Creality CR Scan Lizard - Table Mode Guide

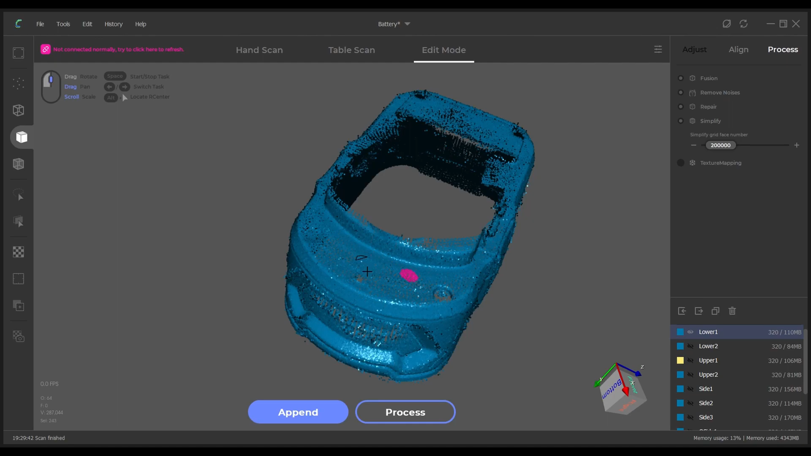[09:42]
there are a couple of other options that you can use in the pop-up box such as selecting two points and then right clicking and it'll select the plane that those points are on
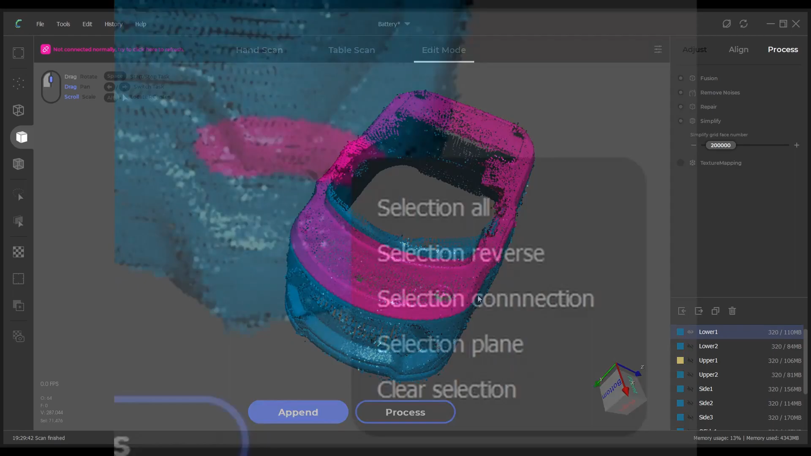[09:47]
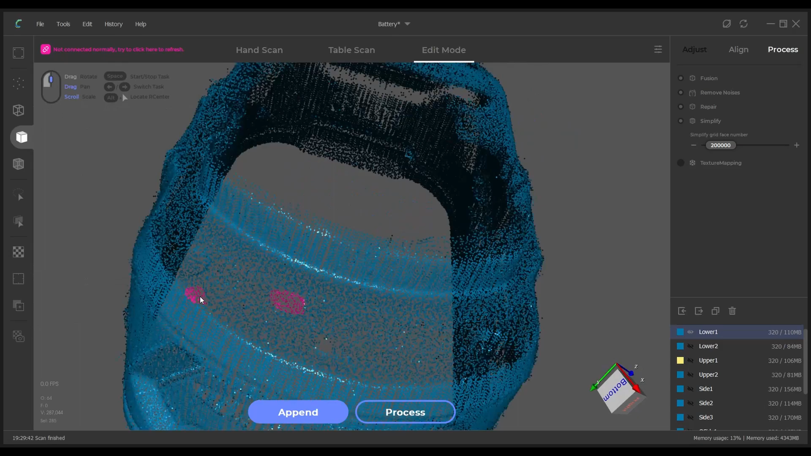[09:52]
you can also select the inverse so if you need to delete a lot of data you can select what you only want to keep so
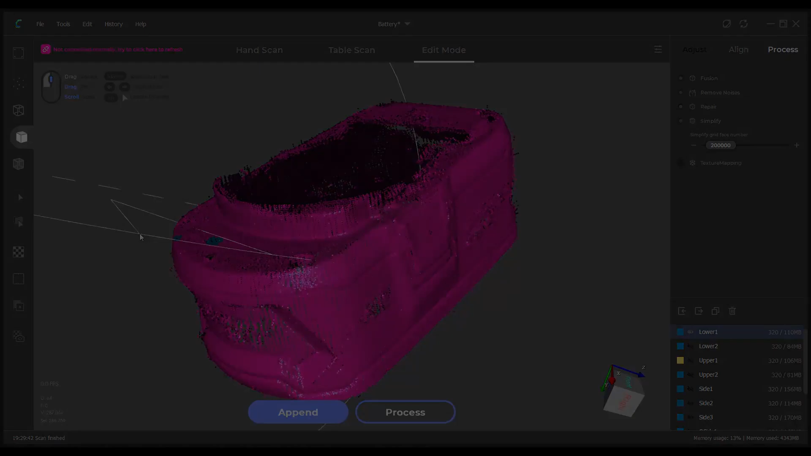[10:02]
a quick list of things that this software desperately needs first off is an undo